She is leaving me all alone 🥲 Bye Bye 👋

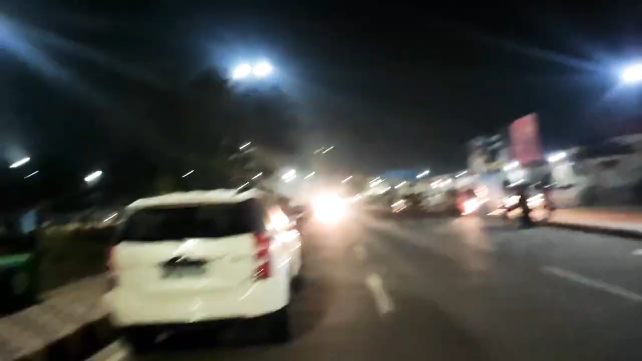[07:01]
1 2 3 4 तो ये देख सकते हो धुंध है थोड़ी बहुत अपन चलते हैं ऊपर अंदर स्टेशन का बाहर का व्यू और